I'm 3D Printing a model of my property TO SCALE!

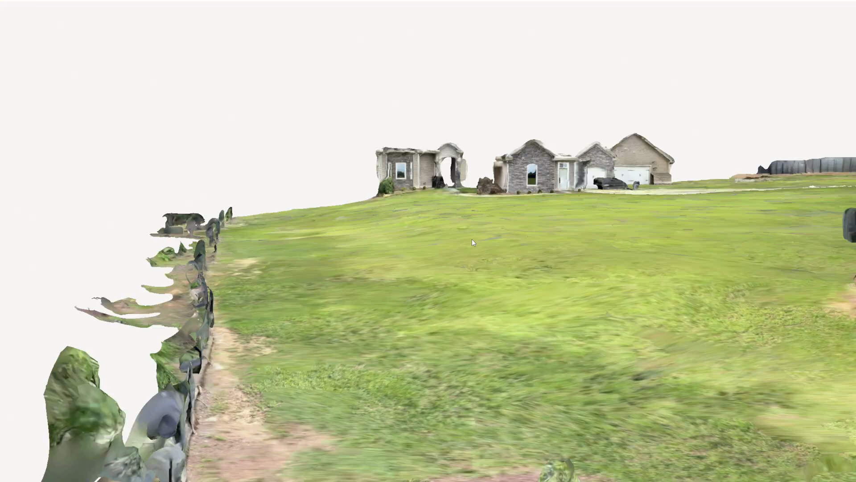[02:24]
The next was photogrammetry with Polycram. Now photogrammetry just uses a whole bunch of pictures and then meshes them together and then figures it out.